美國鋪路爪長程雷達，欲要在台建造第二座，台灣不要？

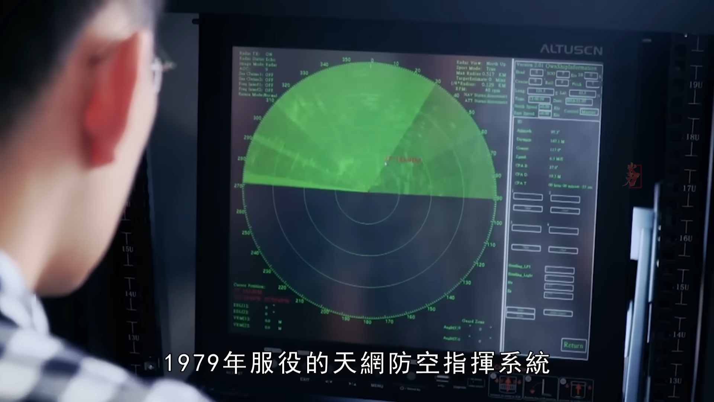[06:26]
1979年服役的天网防空指挥系统
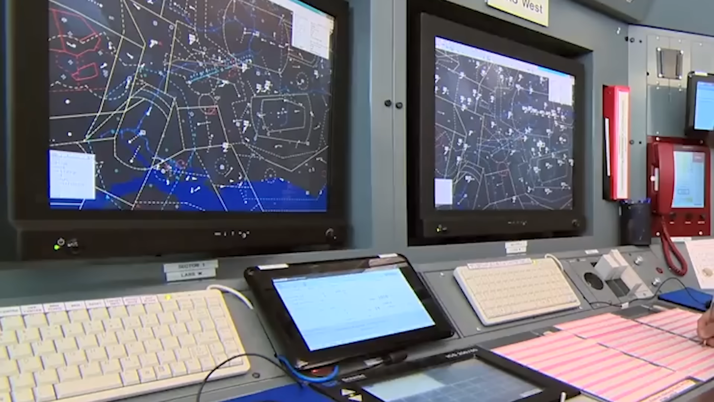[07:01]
配备了56个管制指挥席采用AMD-44指挥
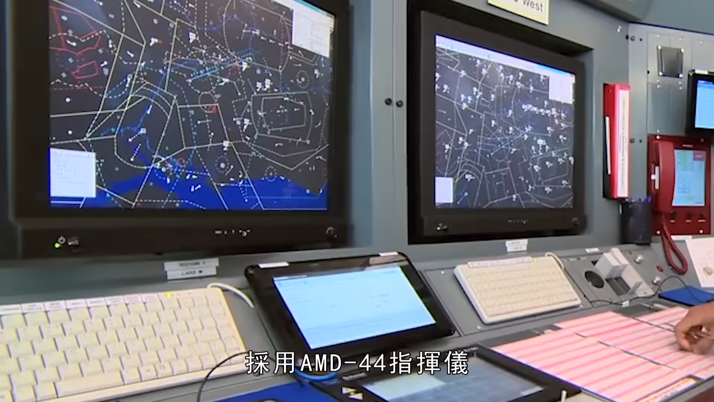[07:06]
仪分
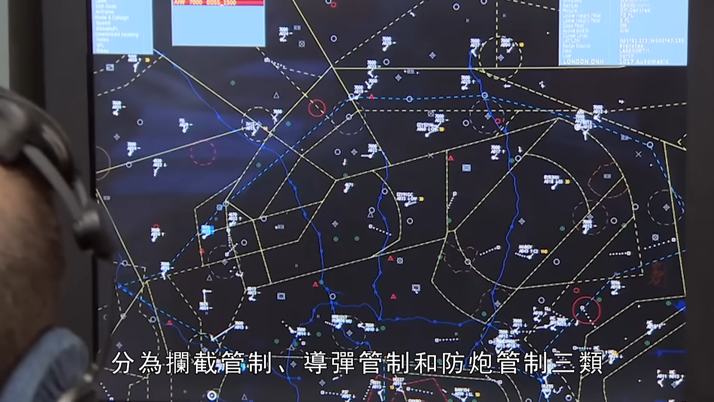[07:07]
别拦截管制导弹管制和防炮管制三类其中
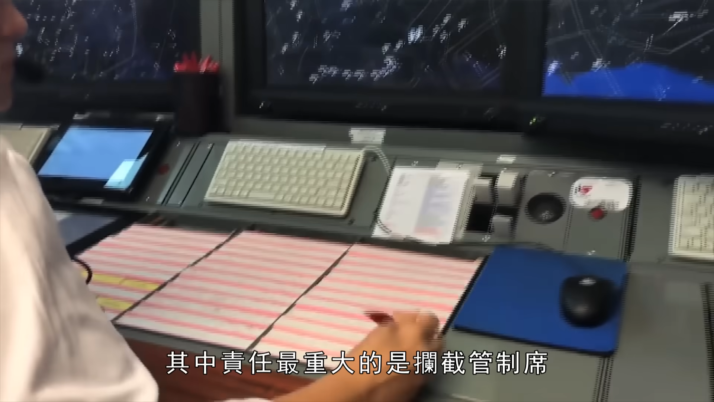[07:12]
责任最重大的是拦截管制席负责空情监视和目标鉴别
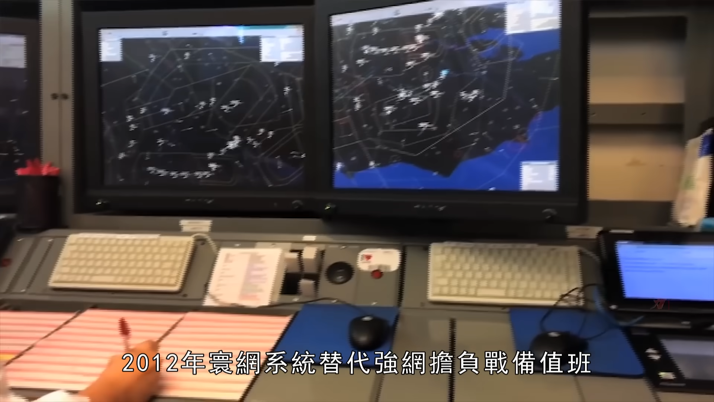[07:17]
2012年环网系统替代抢网担负战备值班环网系统由